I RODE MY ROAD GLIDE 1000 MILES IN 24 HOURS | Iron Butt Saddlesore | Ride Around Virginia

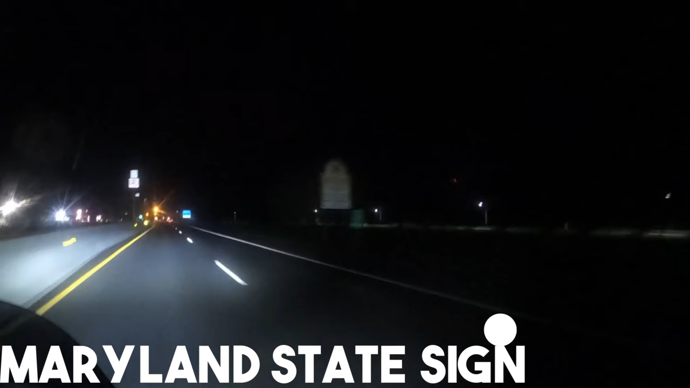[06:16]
I had to backtrack, making sure to stay inside the state line. A small detour and a small setback. I adjusted my GPS to reroute me to Alexandria while staying inside the Virginia state lines, but doing so took me down a dark, curvy road that definitely shot my anxiety through the roof. And after a tense 30 miles on that back road, I heard angels start singing.